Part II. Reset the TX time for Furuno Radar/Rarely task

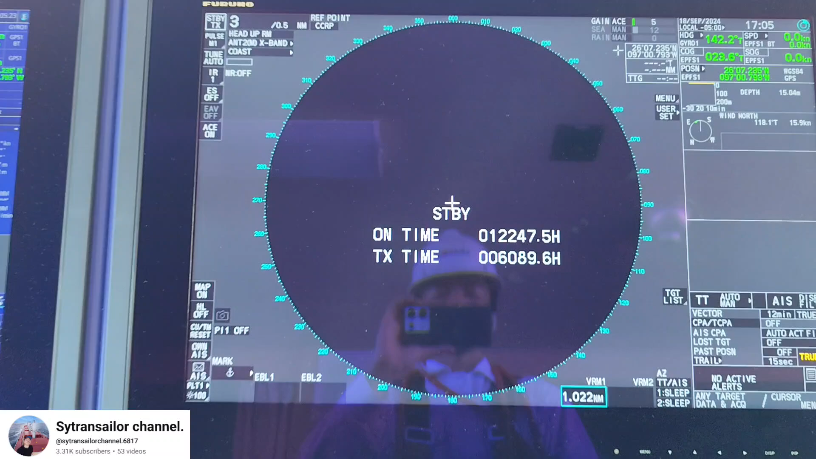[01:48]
So you just keep standby mode like that for at least thirty minutes before
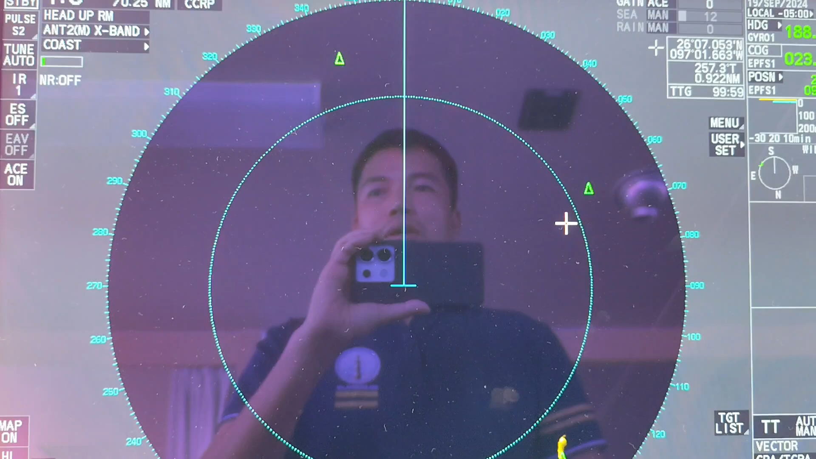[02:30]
reset the transmit time for radar you have to do some more step to make
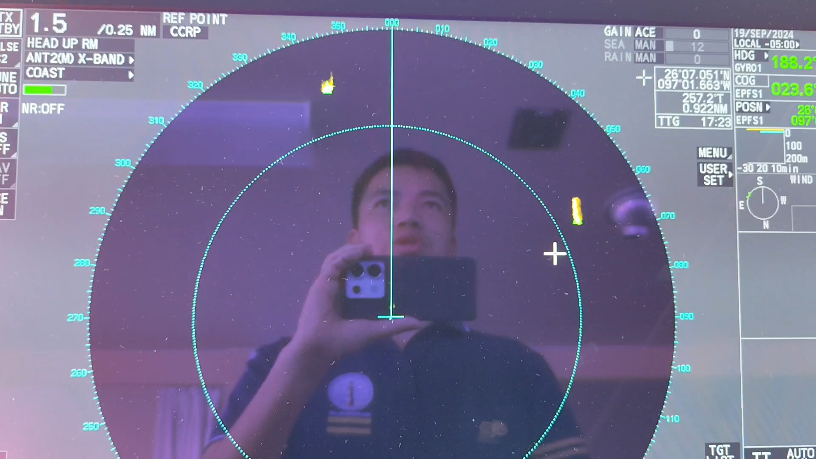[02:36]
sure that you were properly changed for the magnet one okay so you press on the
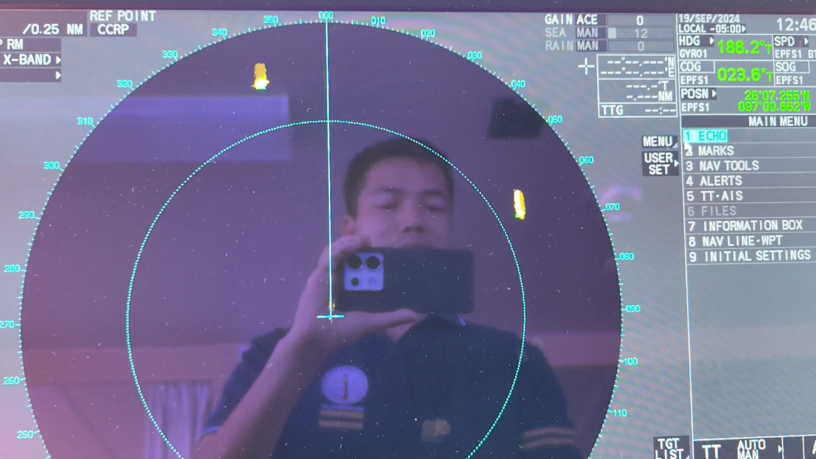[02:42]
menu then you select echo then just click on tuning
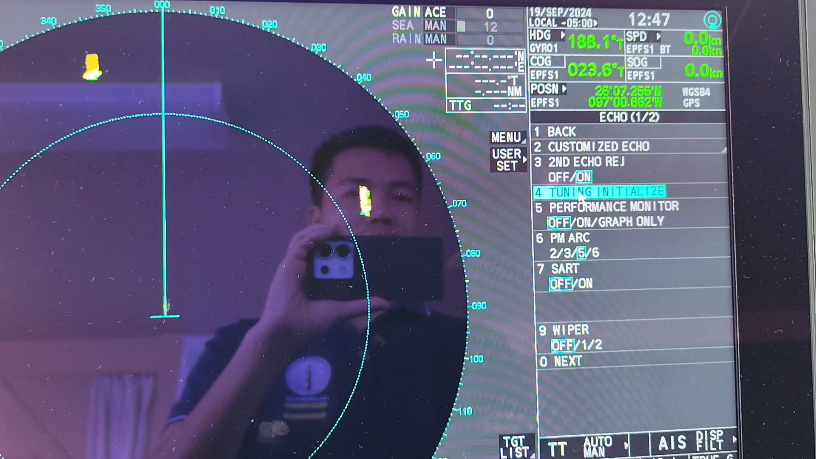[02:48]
initialize and then you just wait for initialize
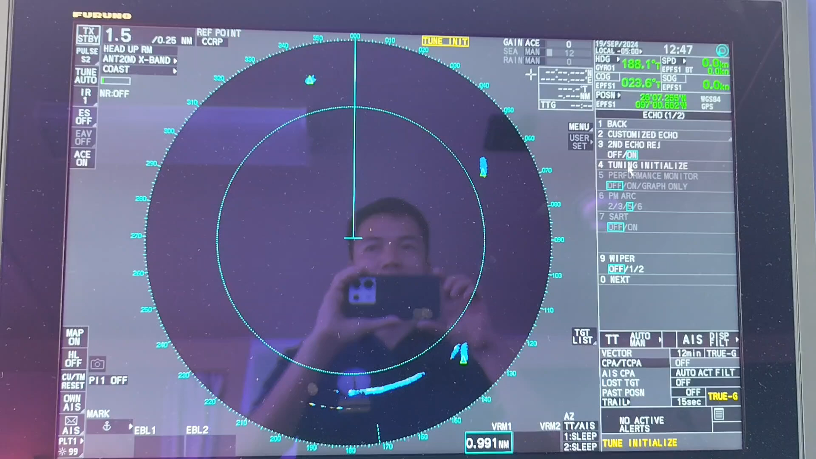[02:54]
just wait
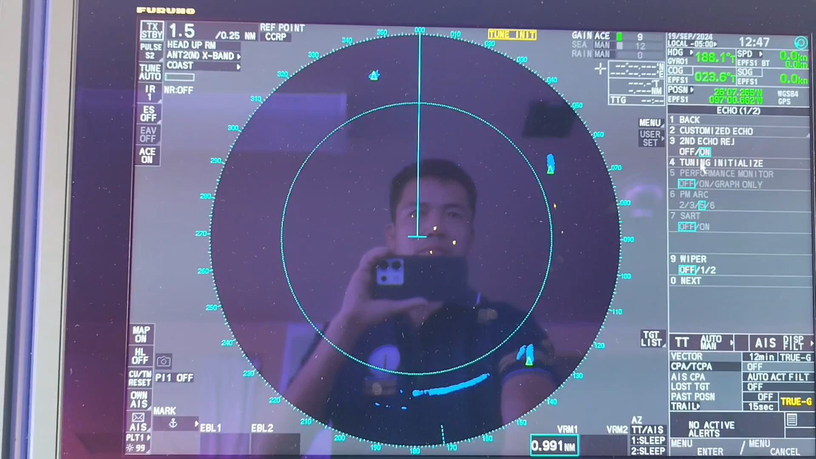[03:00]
for the moment
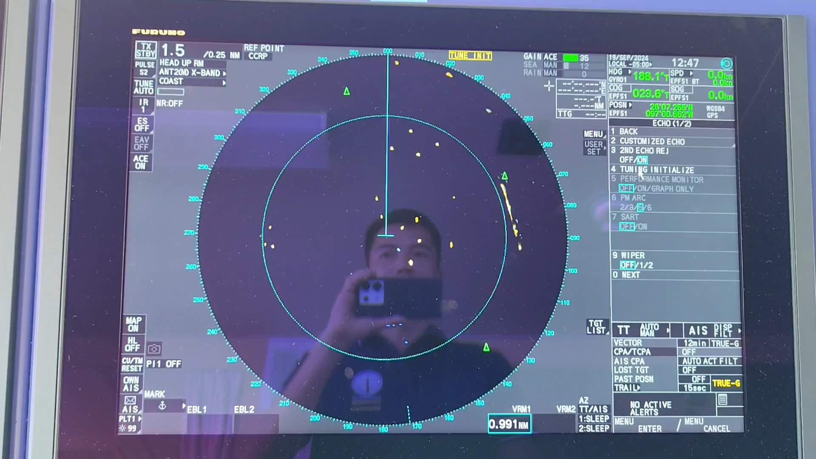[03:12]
because this isn't still running of the moment because this is exactly right there i am.
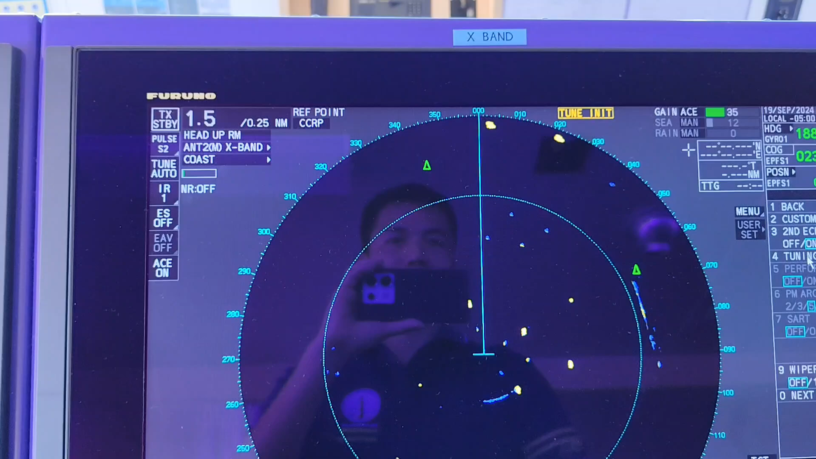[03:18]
You just want to go ahead and pass it. So let's go ahead and see you in the middle here on the other side of the
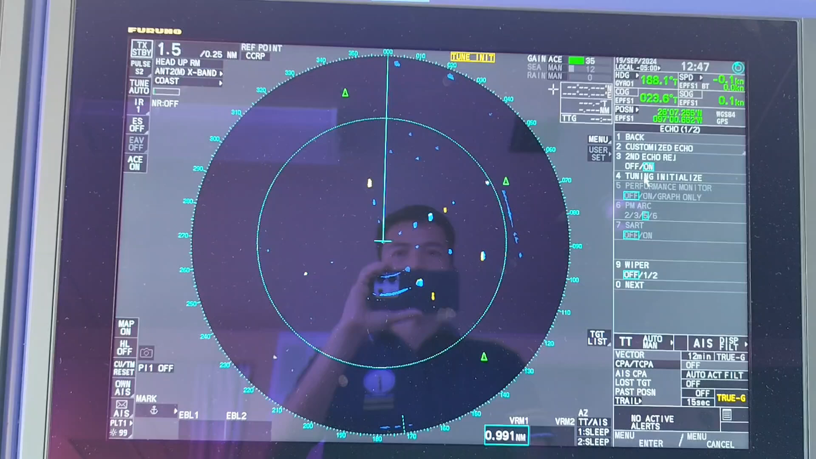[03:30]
So let's go ahead and see you in the middle of
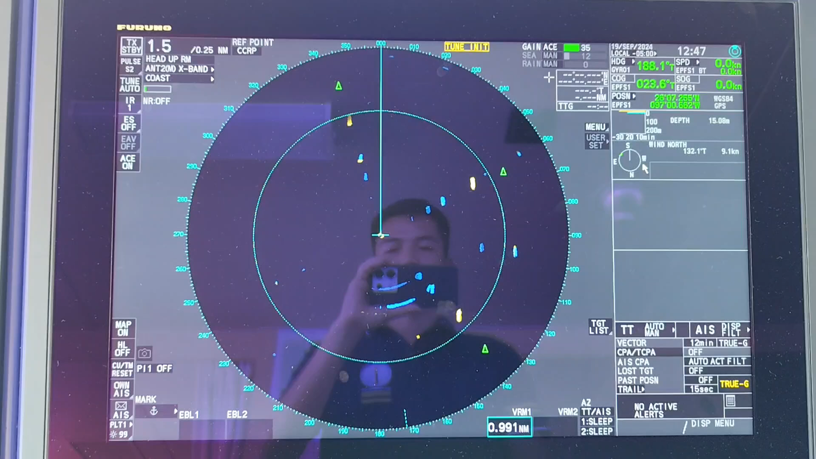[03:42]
the second half that you are doing. you see a target still initialize
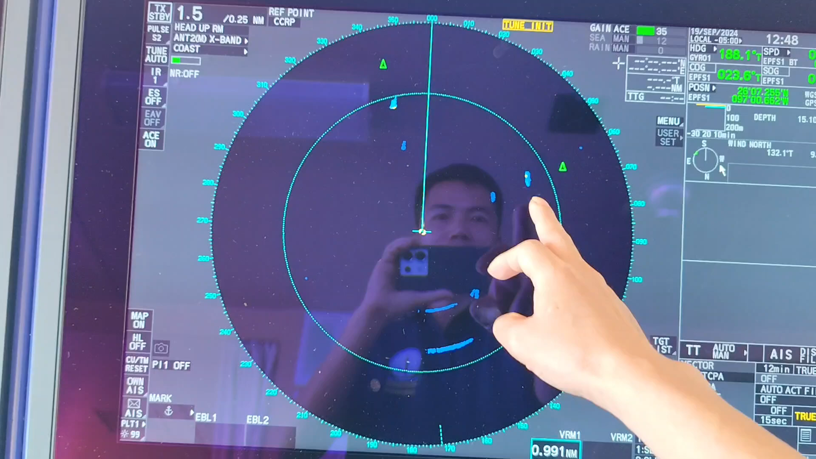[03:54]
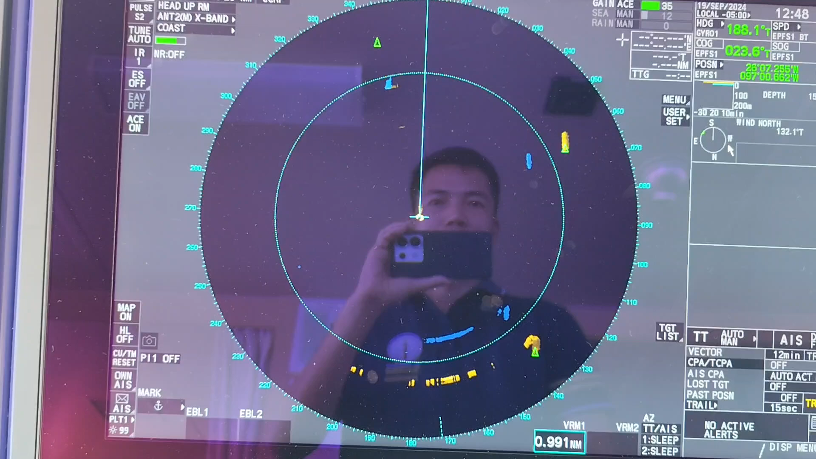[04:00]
okay after finishing that you click on the menu again then you select echo now
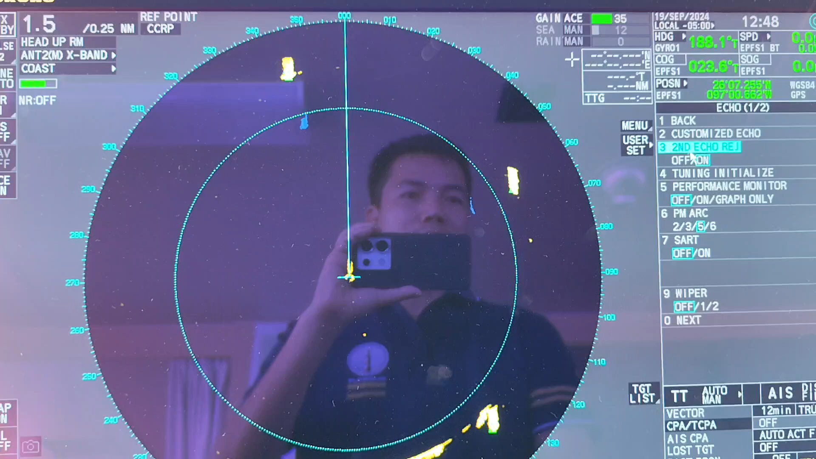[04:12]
you have to do performance monitor test click on
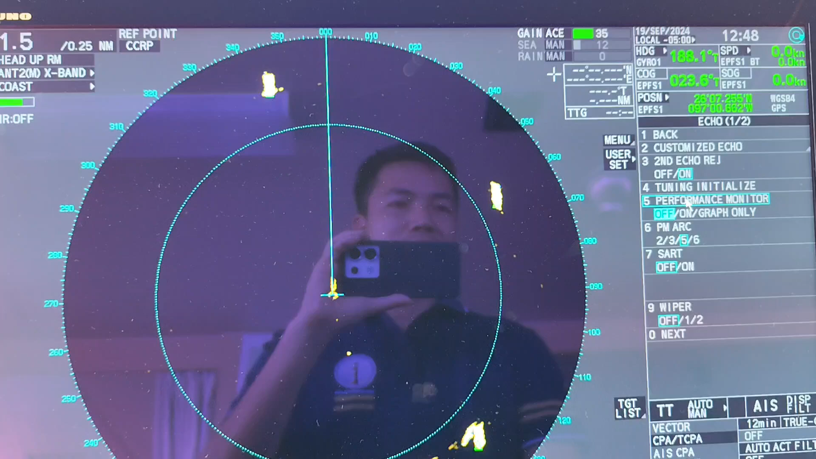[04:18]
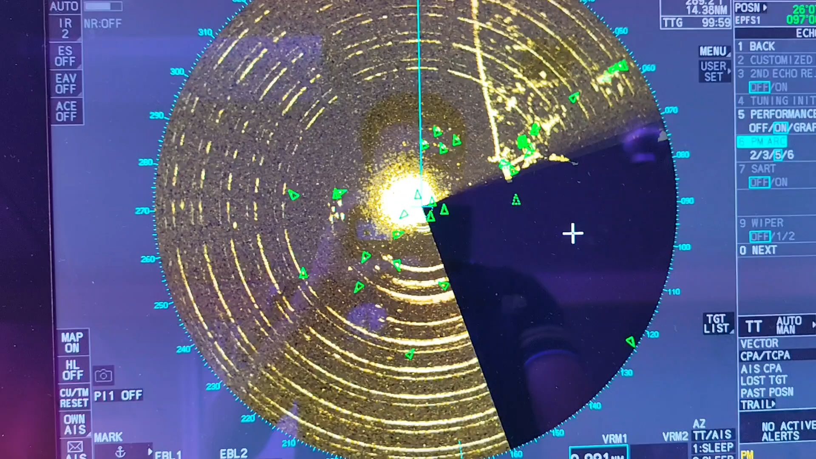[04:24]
you can see that when you press on our performance monitor it will appear the arts the fire arts on the screen one two three four five because I
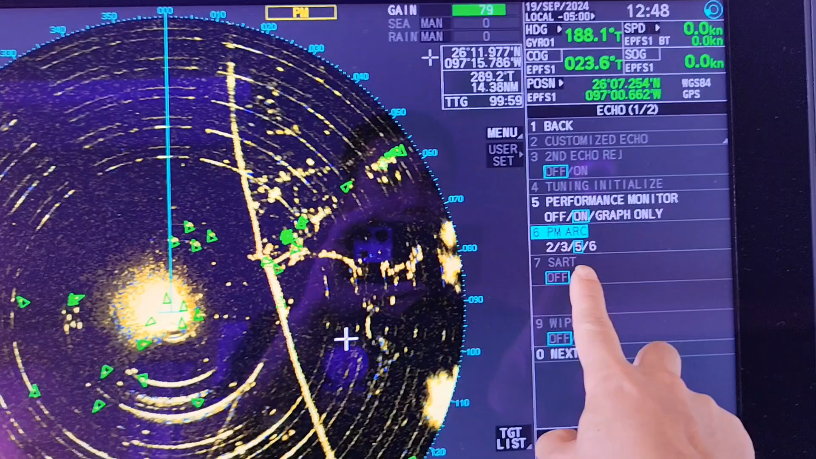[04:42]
was yet in here fire arts now you just use the you know the range to measure the arts just follow door manual instruction okay
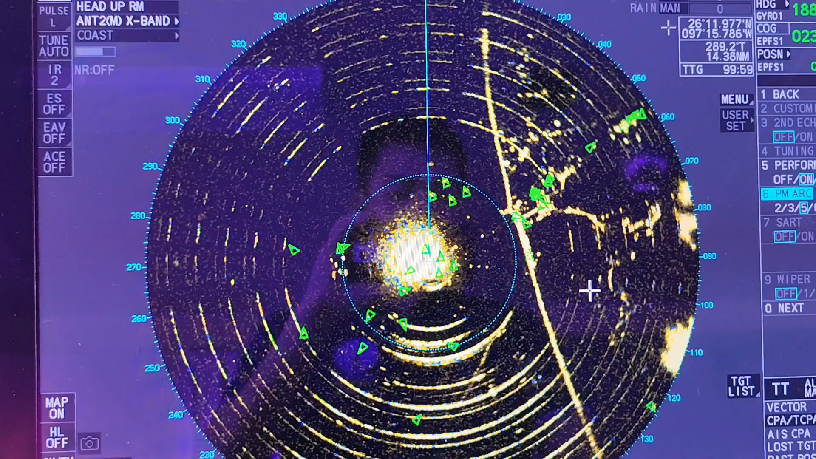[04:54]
so to finish that you press on there up